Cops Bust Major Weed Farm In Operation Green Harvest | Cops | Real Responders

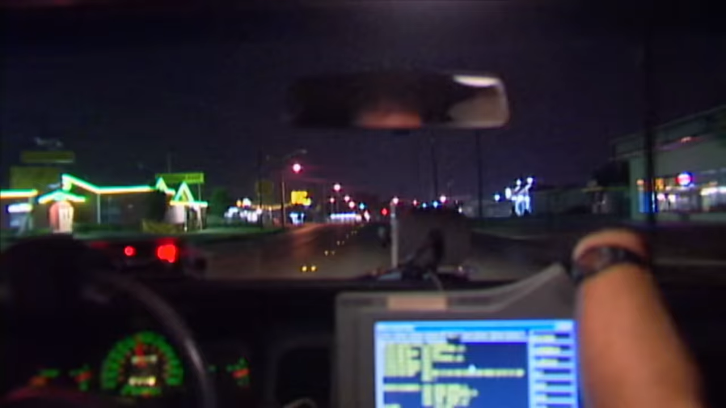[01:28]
On Hayter. But also they're saying he might be armed with an AK-47.
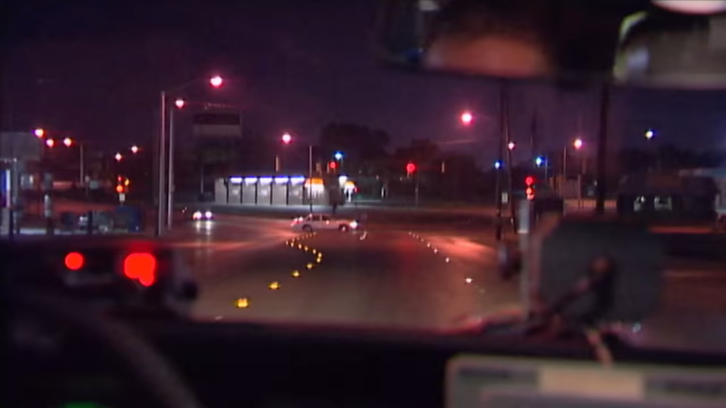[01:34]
Got additional details, so that the, there it is right there. Is that red?
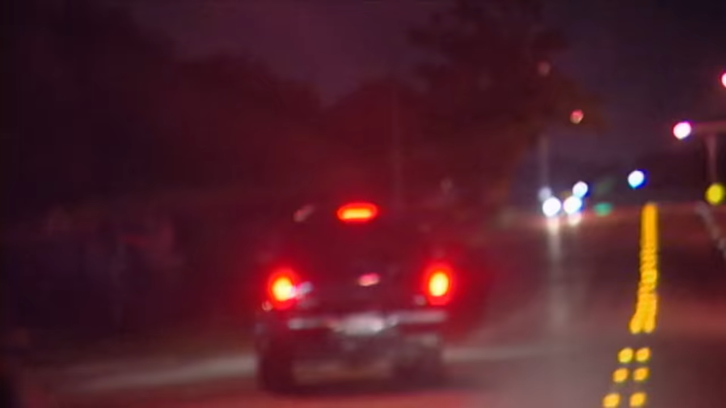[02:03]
Northbound Little. Northbound Little. He's bailing. Vehicle's still rolling. He's running.
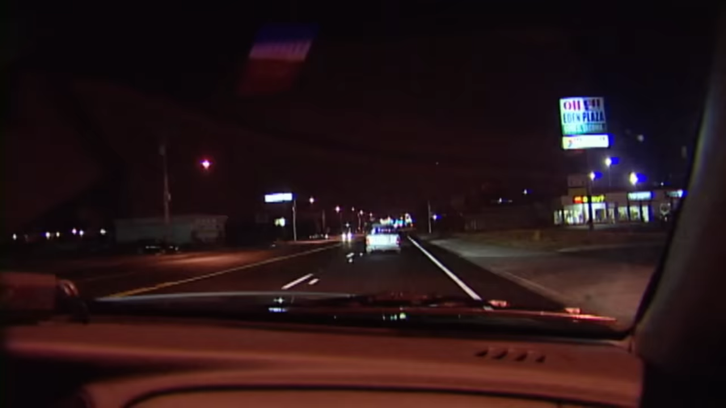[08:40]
Sometimes it's better just to solve it in the field and then let everyone move on with their lives. There's a vehicle up here that doesn't have any rear lights on whatsoever. We're going to go ahead and conduct a traffic stop on it and see what they have to say.
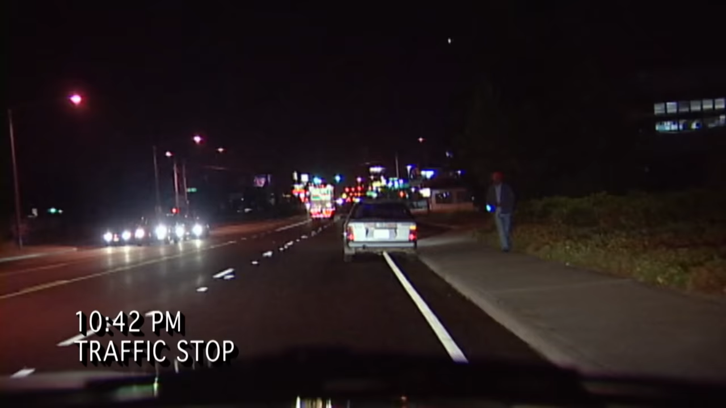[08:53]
363 County, we're stopping 9600. 363,